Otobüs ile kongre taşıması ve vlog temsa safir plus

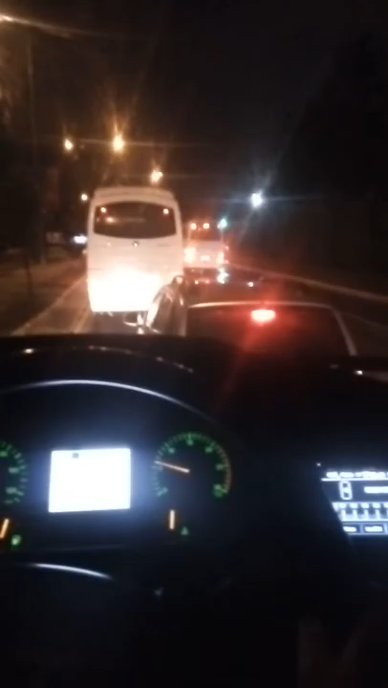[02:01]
Sağ olsun servisçi arkadaşlar birbirleriyle yarışıyor.
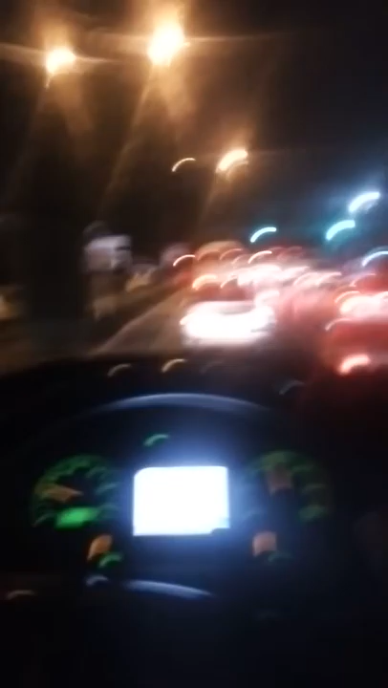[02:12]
Küçük araba kullandığını zannediyor çoğu da. Hızlı gidince iyi araba kullanıyor zannediyor zaten çoğu otobüsçü. Aslında arkadaki insanları rahat ettirmek lazım otobüste. Şu an servisçileri görüyorsunuz.
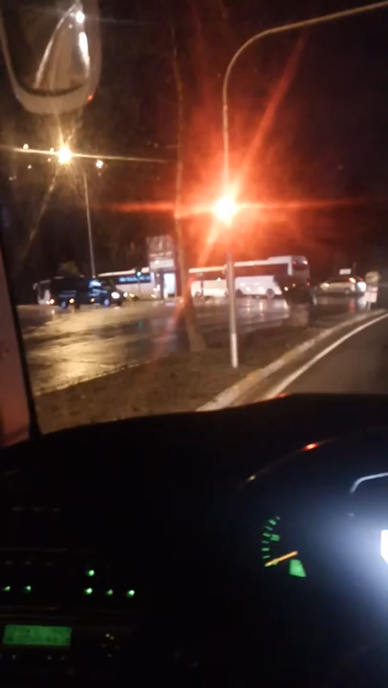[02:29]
Birazdan birbirleriyle yarışarak Kunda'ya kadar gidecekler.
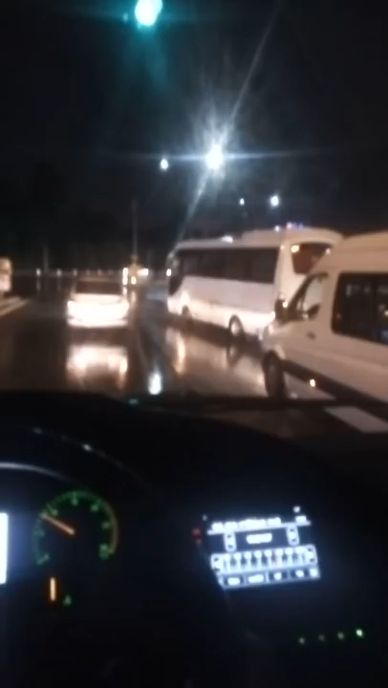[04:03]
İşte servisçi arkadaşımız geldi sağdan en öne geçmek için. Şu anda oradan gidiyor. Yanımda da servisçi arkadaşlar var. Biraz sonra hepsiyle göreceksiniz.